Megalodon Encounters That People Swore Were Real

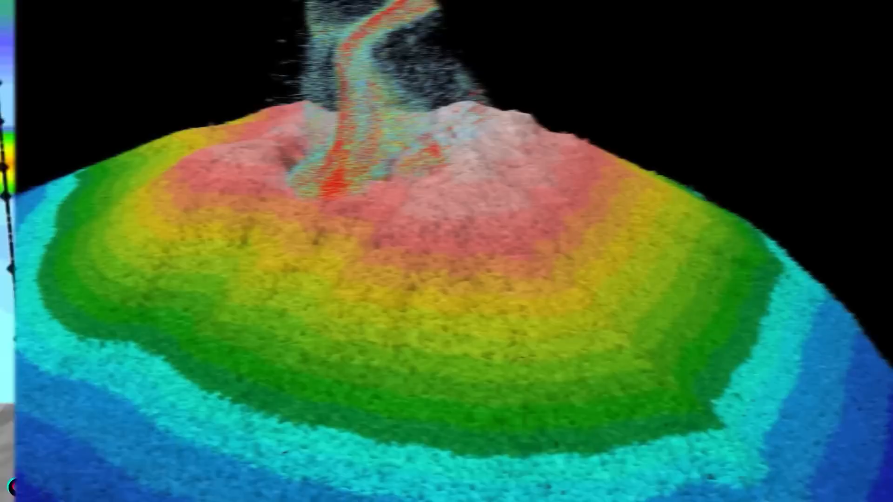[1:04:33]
This sea mount is located in the Mariana Arc about 325 meters or 1060 feet below sea level and it was found to be hydrothermally active in 2003. In 2014 it was discovered that the submarine volcano was either actively erupting or had been very recently.